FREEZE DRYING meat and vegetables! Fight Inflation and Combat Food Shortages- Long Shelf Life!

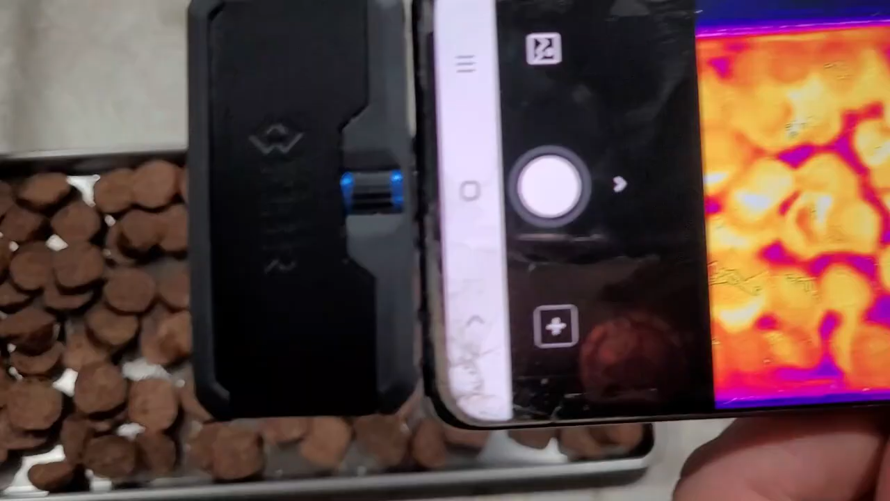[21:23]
Our favorite tool for this is our thermal imaging camera.
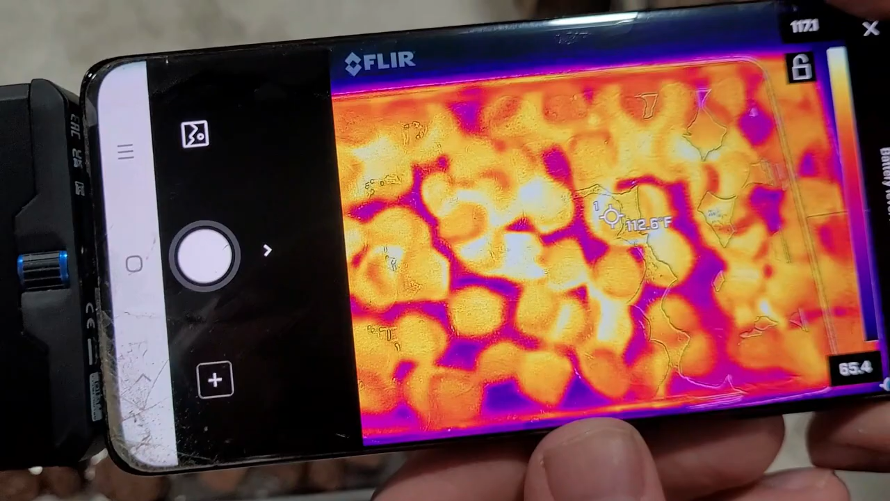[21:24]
Any cool spots mean it's not fully dry.